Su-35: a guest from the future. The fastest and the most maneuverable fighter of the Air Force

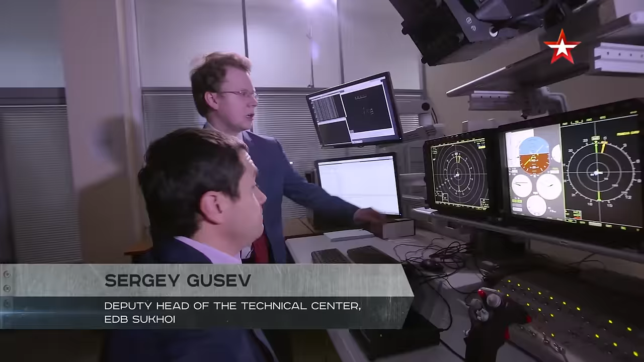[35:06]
Да, вся информация летчику выдается на индикаторах со встроенными вычислителями на основе ЖК-матрицы. This means that we now have one screen instead of dozens of devices.
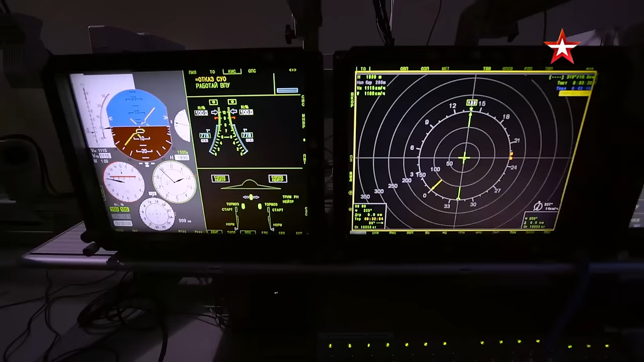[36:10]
What if it fails? Well, absolutely everything on a modern aircraft has a backup.